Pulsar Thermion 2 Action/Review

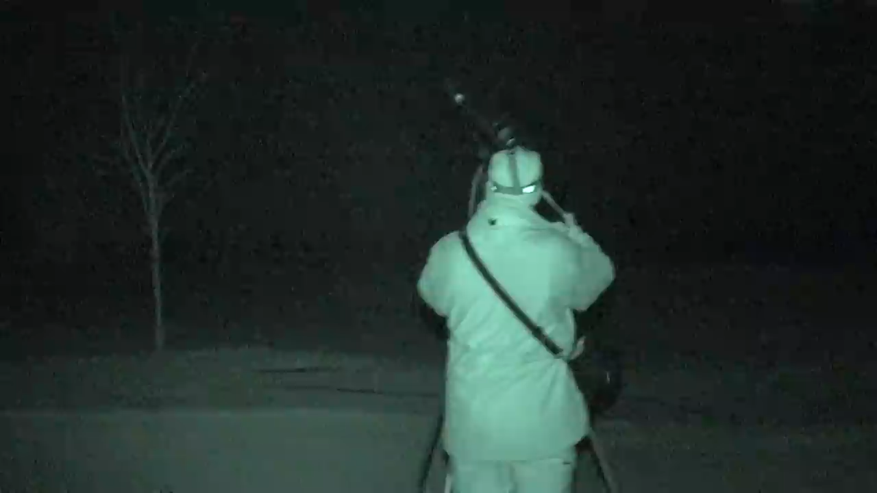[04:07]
even though you can't see it on the camcorder in night vision mode here as Mark films me stalking in to my very first rabbit. There weren't too many rabbits around.
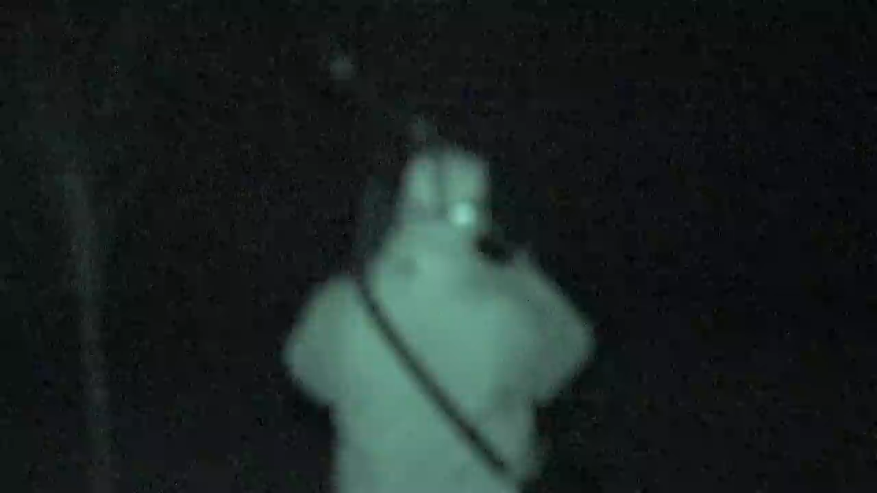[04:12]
There has been a family of foxes on here, but I do spot one. Take aim and squeeze the trigger. Now this particular rabbit, unbeknown to me, was actually quite deep in the foliage,
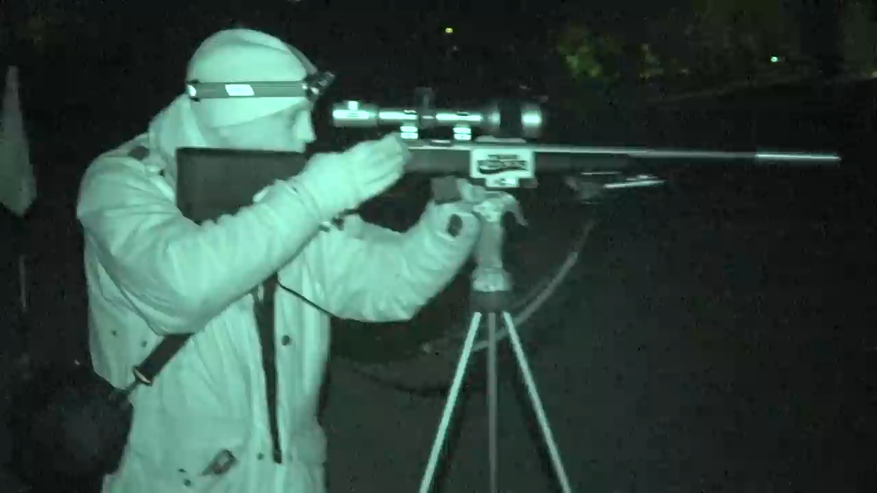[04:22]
even though the rabbit stands out pretty well here. It's about 55 yards and it goes down with a pretty definitive headshot.
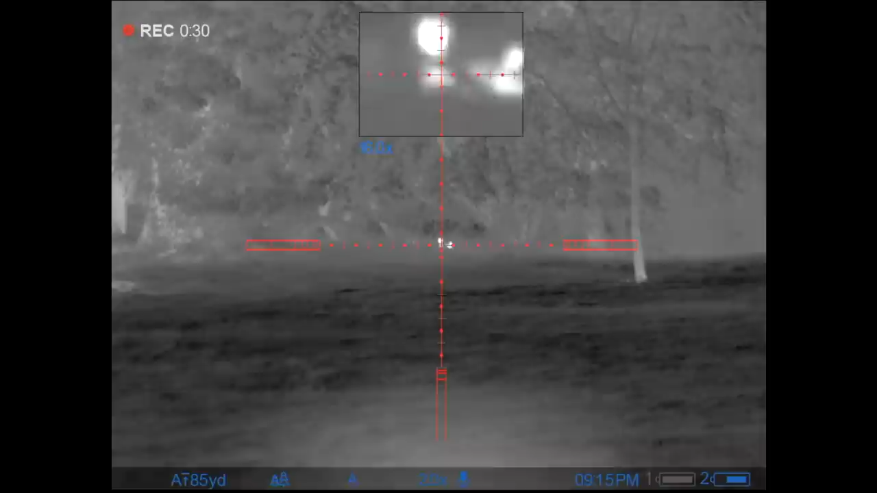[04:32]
I couldn't quite see it. I don't know how easy it will be to see because it looked like it was in some fairly dense undergrowth.
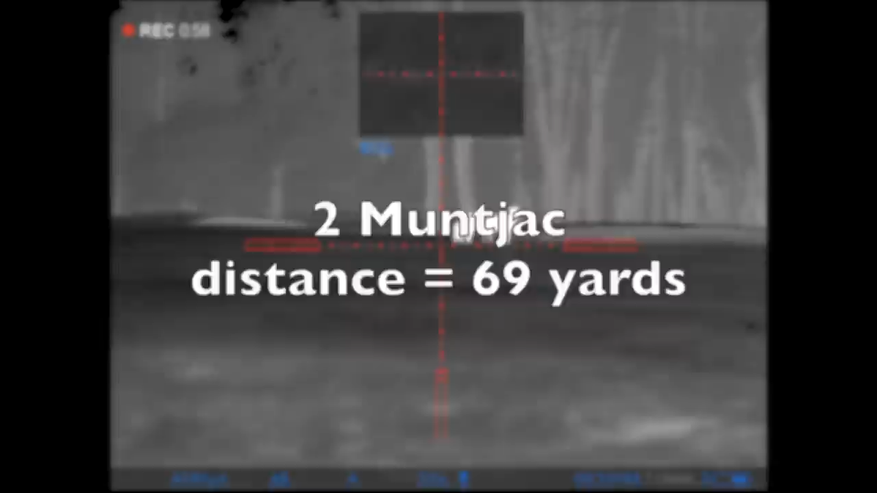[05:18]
Now I did spot a couple of mudjack here at just shy of 70 yards and I thought this would be a good opportunity to show the differences and some of the menu features that are on the scope.
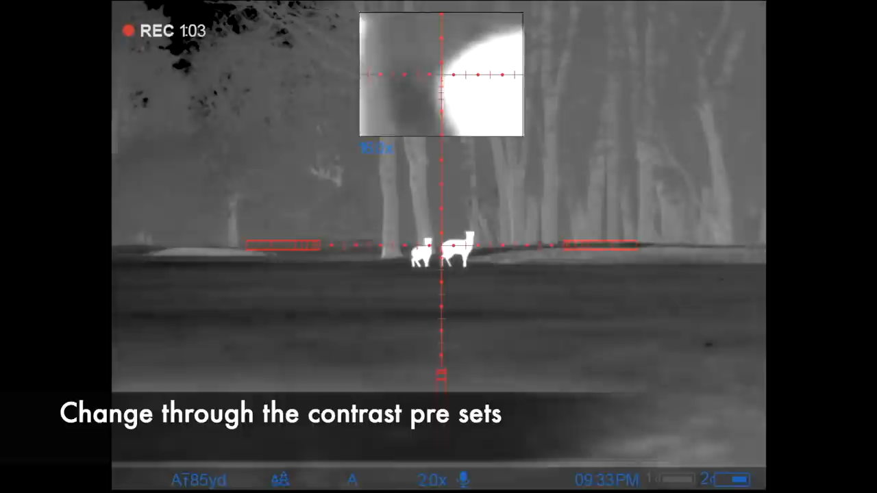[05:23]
Here I'm selecting the different preset contrast.
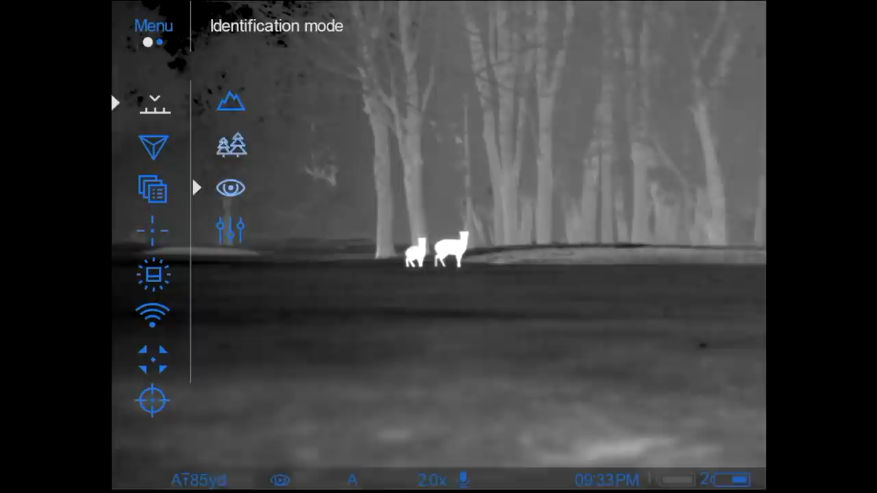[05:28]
Now what that does, if you look at the trees in the background, is actually make the foliage stand out a little bit different.
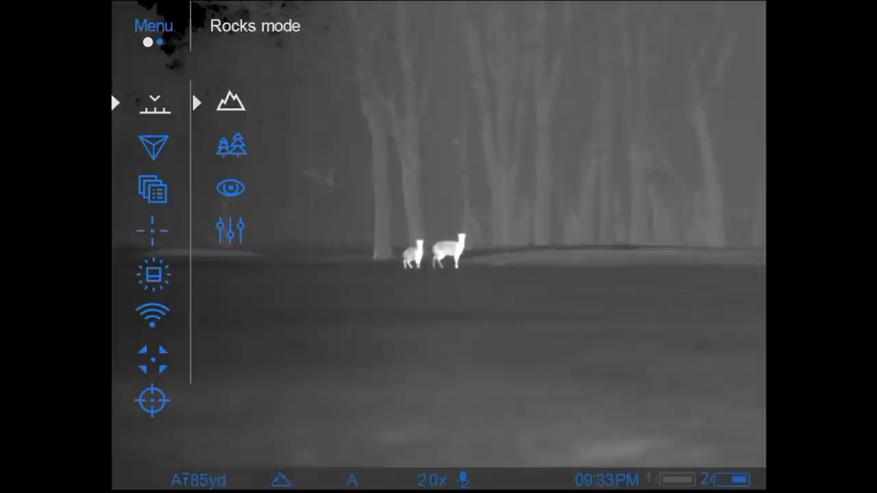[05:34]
The animals themselves clearly glowing nice and hot.
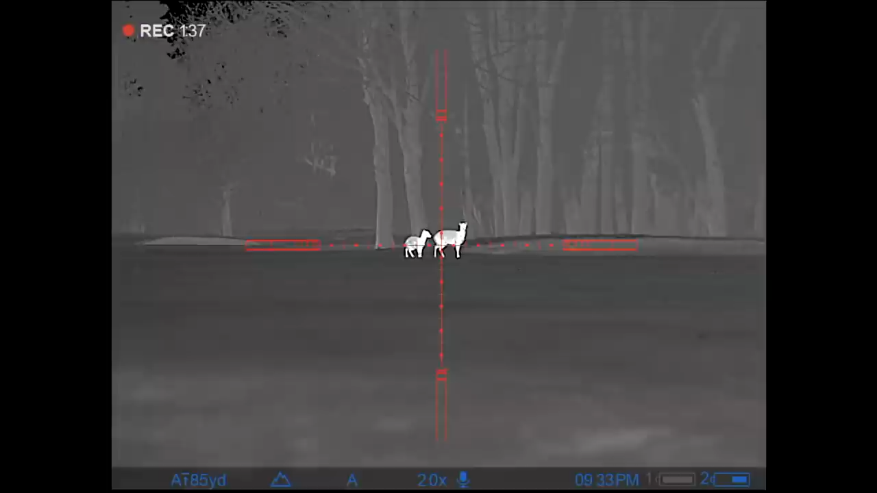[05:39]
I also take this opportunity to show you the different stages of zoom.
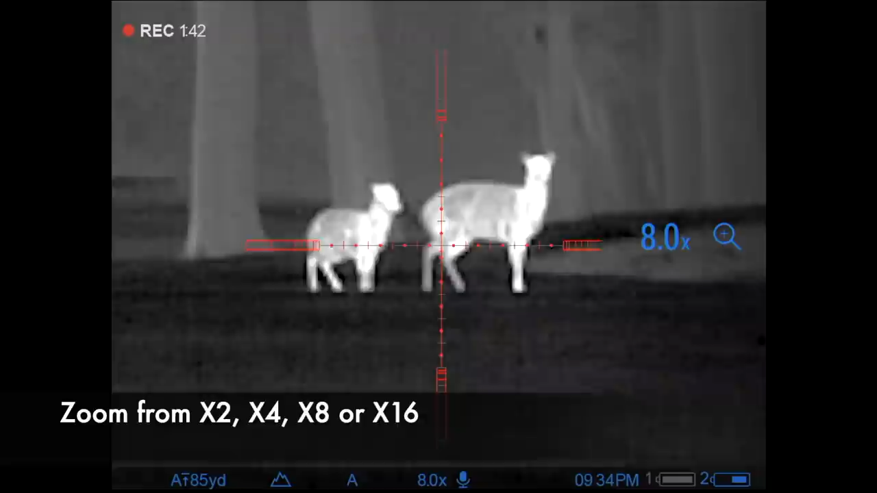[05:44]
It goes in 2, which is the base mag, to 4, to 8, all the way up to 16.
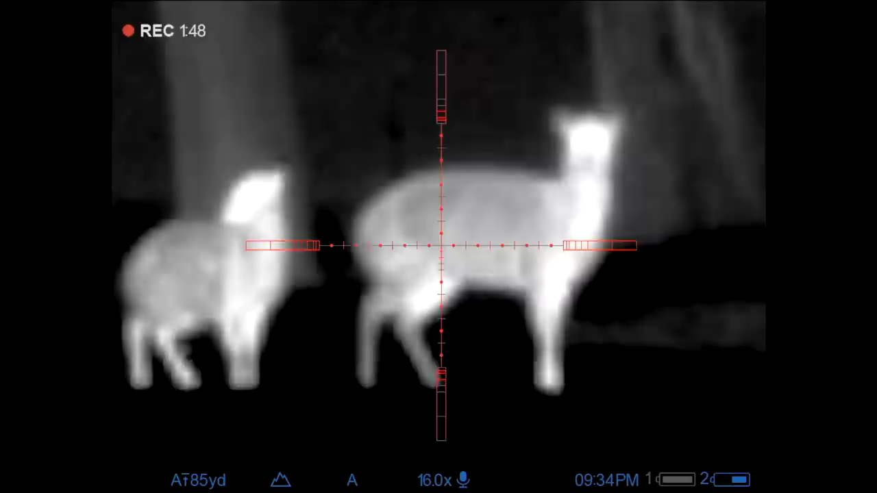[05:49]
And certainly animals that are sub-100 yards, you really don't notice much in the way of pixelation at all.
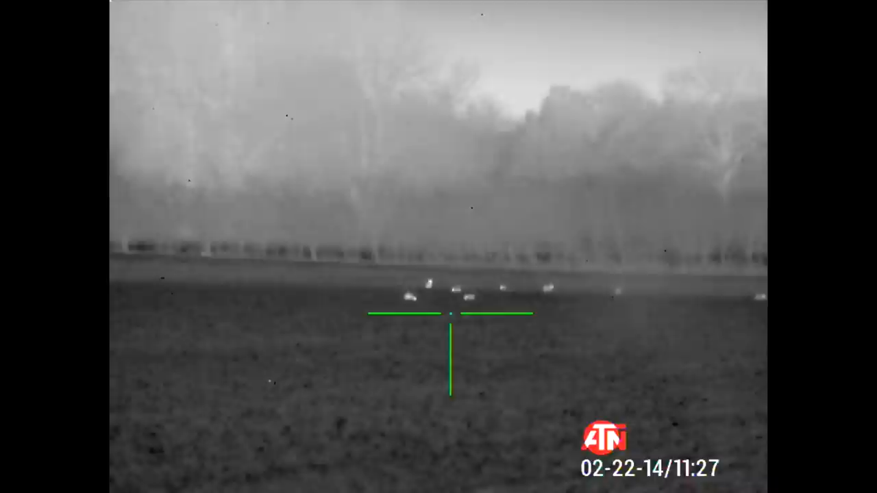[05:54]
If you compare that to one of the main competitors, I suppose,
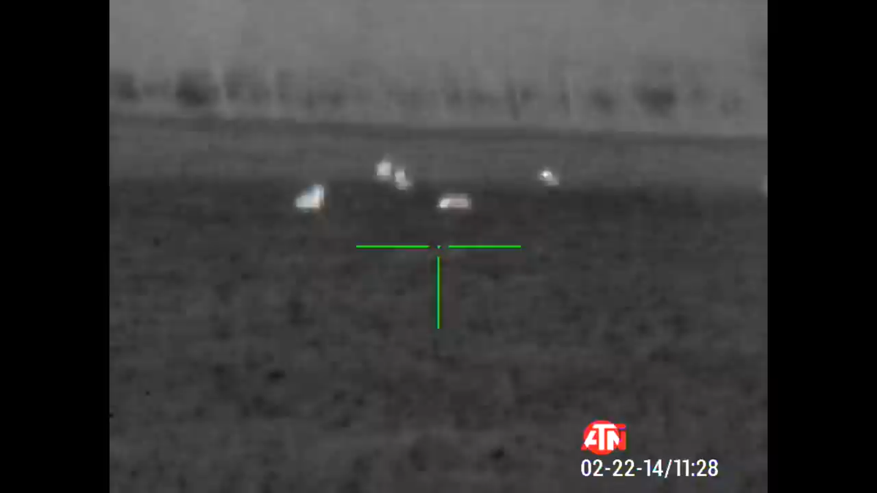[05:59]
with the Pulsar Scope, the difference here I think you'll see for yourself.
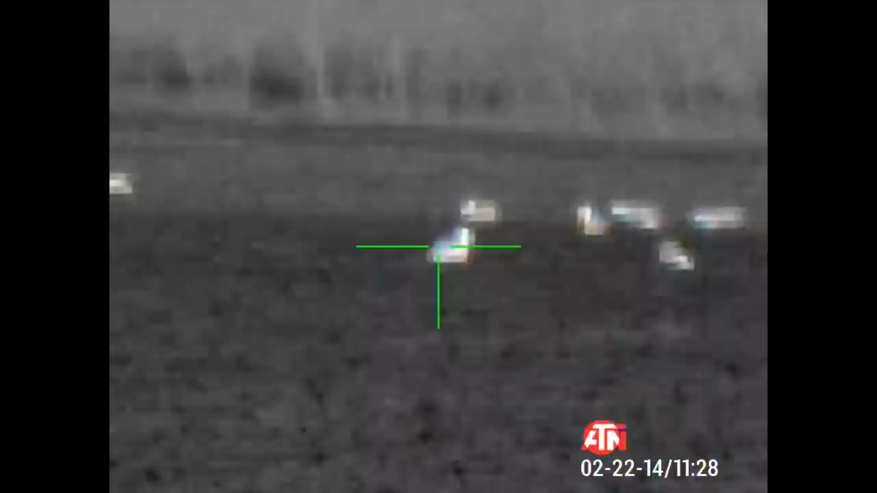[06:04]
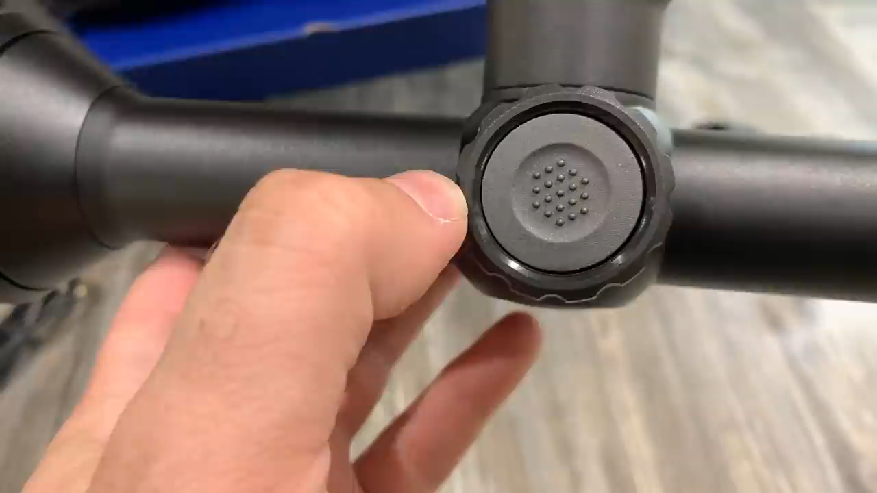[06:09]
Now accessing the menu and navigating through it is pretty good, easy and intuitive using this jog dial wheel on the side.
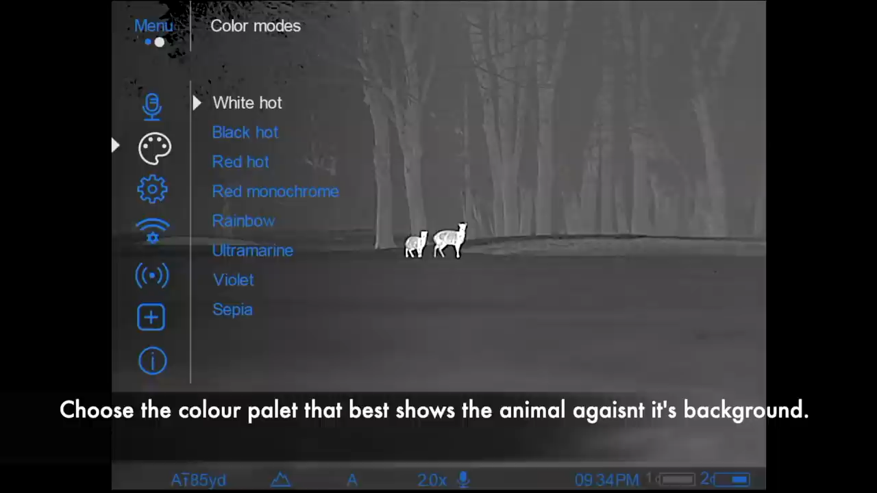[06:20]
Here you can see me selecting the different colour palettes. Now once again, the different colour palettes, as you'll notice on the black hot,